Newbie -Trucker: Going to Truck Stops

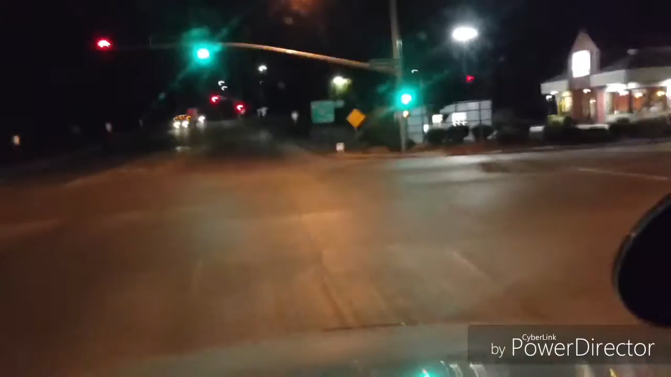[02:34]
I gave it a couple of trial runs, and it doesn't do that well on the freeway, so I'm going to end up taking it off here soon, but I guess just to get you a better idea of what it's like in the morning. Truck stops.